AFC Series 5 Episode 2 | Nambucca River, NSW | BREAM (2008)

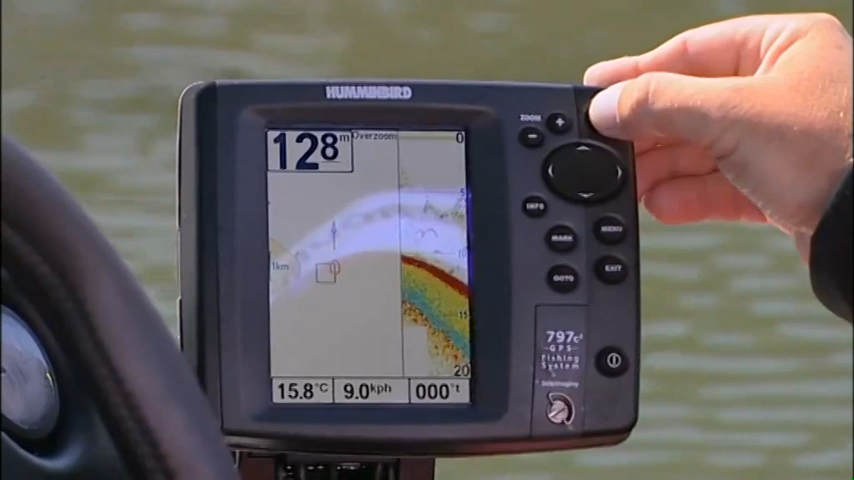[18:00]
On screen: depth 12.8 m, water 15.8°C, speed 9.0 km/h
You get a 3D image of the bottom of the seabed and it also can do it in colour as well.